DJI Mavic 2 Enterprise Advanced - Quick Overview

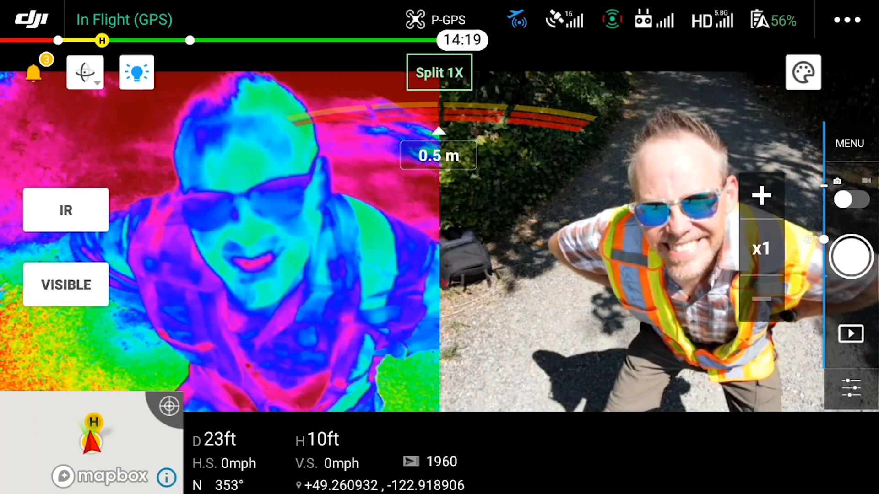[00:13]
The Enterprise Advanced comes with some new accessories such as the thermal imaging camera, the speaker, the spotlight, and the beacon.